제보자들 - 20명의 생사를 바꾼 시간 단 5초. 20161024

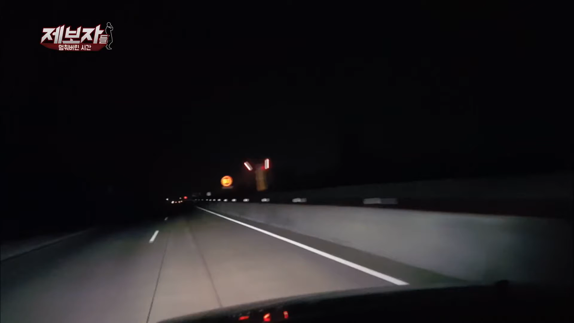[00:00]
사고가 일어난 건 밤 10시가 막 넘어섭니다. 고속도로 출구가 코앞이었습니다. 당시 CCTV를 보면 1차로를 달리던 버스가 갑자기 2차로로 차로를 변경하더니 비틀거리다 방호벽을 들이받습니다.